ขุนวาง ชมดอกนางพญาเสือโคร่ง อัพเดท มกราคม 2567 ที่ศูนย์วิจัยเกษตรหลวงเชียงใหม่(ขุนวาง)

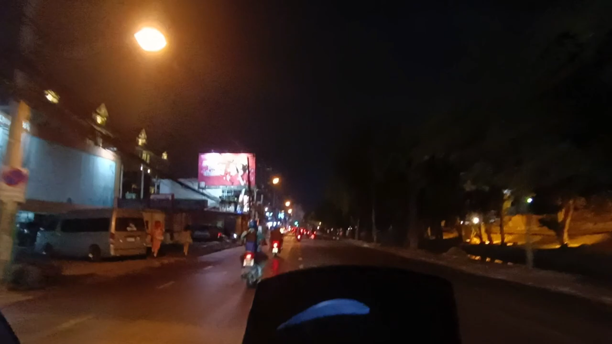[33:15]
ตรงนี้ก็จะมีวัดลกโมรี ก็จะดูสักโชคเกือกเลย เพราะไทยให้เกือนดูกำลัง แล้วก็ตราดสักเกือก ตราดทั้งคืนนะครับก็ข